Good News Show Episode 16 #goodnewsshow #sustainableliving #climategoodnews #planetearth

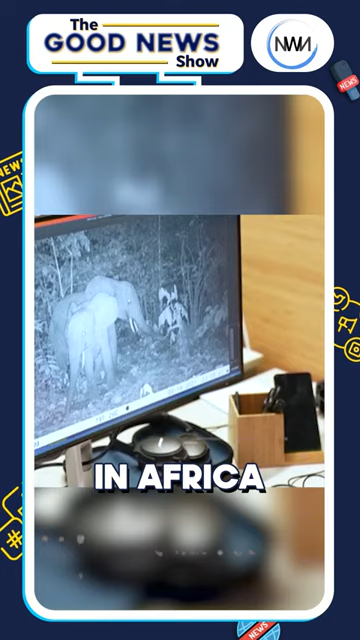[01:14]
Hack the planet's artificial intelligence powered system can help detect both poachers and animals in real time.